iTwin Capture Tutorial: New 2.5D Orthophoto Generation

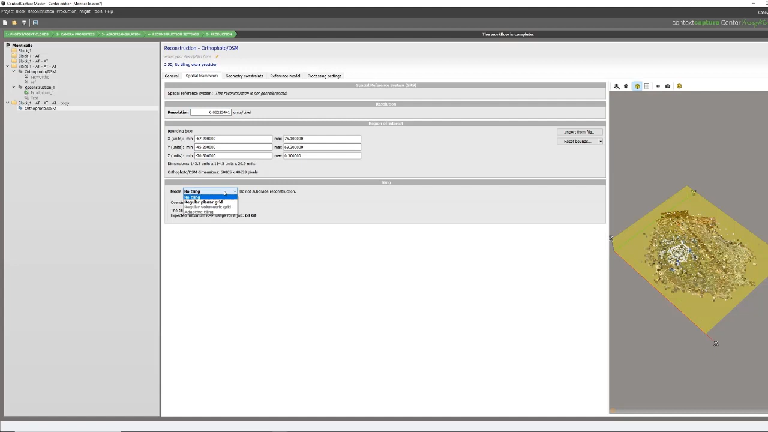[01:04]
We can then go into our spatial framework and ensure that regular planar grid is selected with a tile size that will allow our computer to process this without maxing out on ram.